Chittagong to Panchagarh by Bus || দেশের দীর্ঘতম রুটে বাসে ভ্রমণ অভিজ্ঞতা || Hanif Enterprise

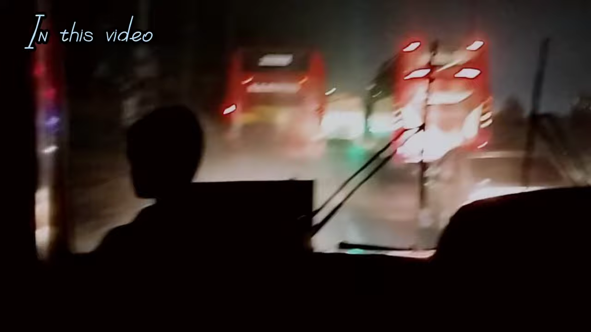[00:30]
পাগলা শ্যামলী যখন যমুনা লাইনকে উঠি দিতে মরিয়া।
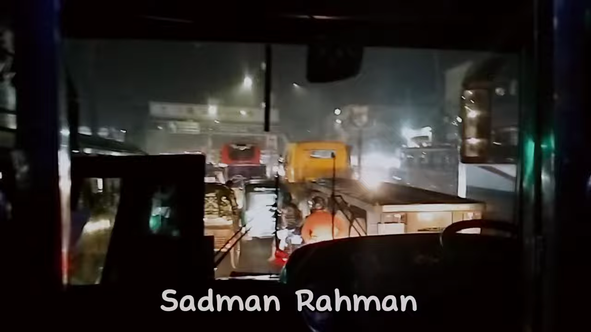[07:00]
অবশেষে 6:20 আমার ট্যুরমেট চট্টগ্রামের কর্নেলহাট থেকে পঞ্চগড়ের উদ্দেশ্যে রওনা দিল। সেই দিন এই বাসে মাত্র 15 জনের যাত্রী ছিল। সিটি গেট পার হতে না হতেই জ্যামের দেখা, যা এখানে আমাদের 15 থেকে 20 মিনিটের মধ্যে সময় নষ্ট হয়েছে। আর সেদিন ঢাকা চট্টগ্রাম মহাসড়কে বেশ অনেক গাড়ির চাপ ছিল,
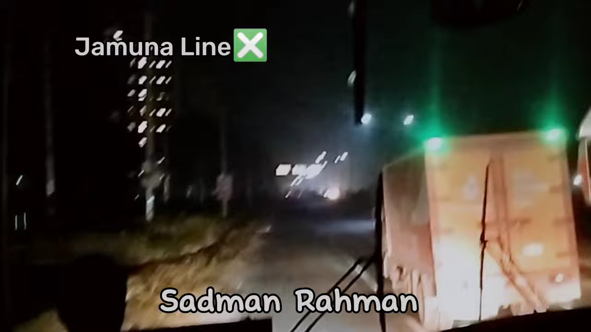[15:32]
এখন আমরা নবীনগর ক্রস করতেছি, সোজা চলে গেছে ঘাটের রাস্তা, আর আমরা এখন ডান দিকে যাচ্ছি। আর এই ডান দিকের রাস্তা মূলত যমুনা সেতুর রাস্তা।
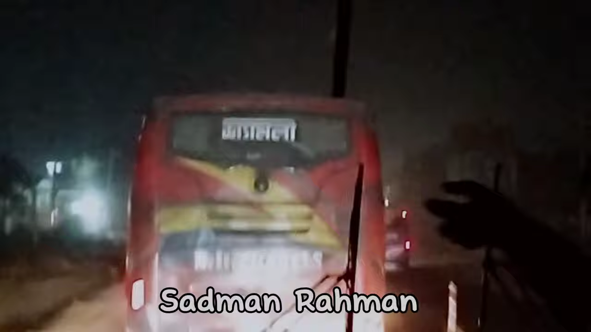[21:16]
আমরা এখন বগুড়ার বিখ্যাত সাতমাথা এলাকা ক্রস করতেছি।